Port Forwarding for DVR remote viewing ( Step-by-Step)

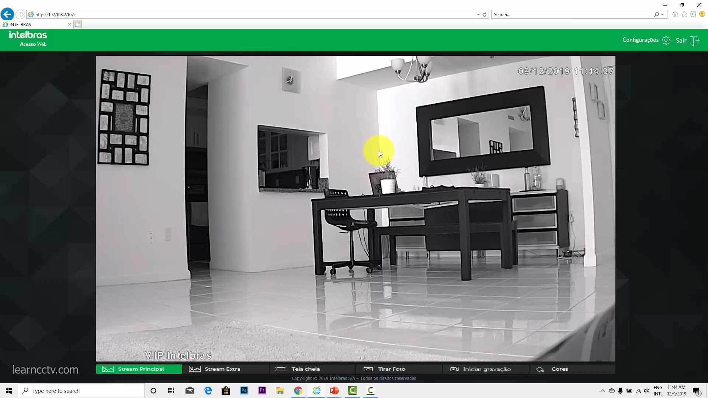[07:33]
I'm using a web browser to open the camera. So here's the IP 192.168.2.17, according to our diagram. And I come here to configuration. Everything here is in Portuguese, but because this camera can't change to English, but it's simple to understand, right?
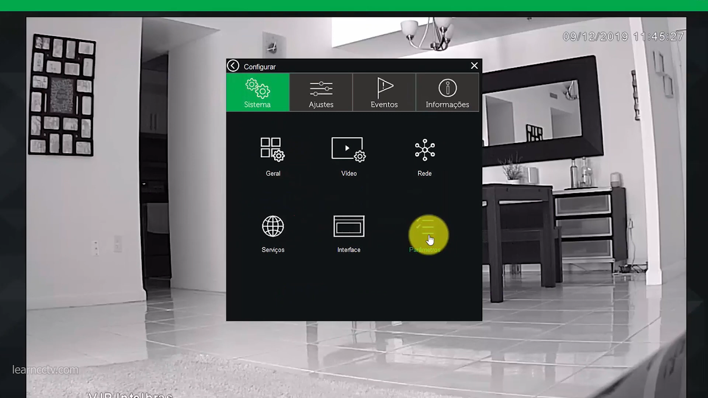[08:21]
So when I try to refresh, I can't have access to the camera anymore because I just changed the port.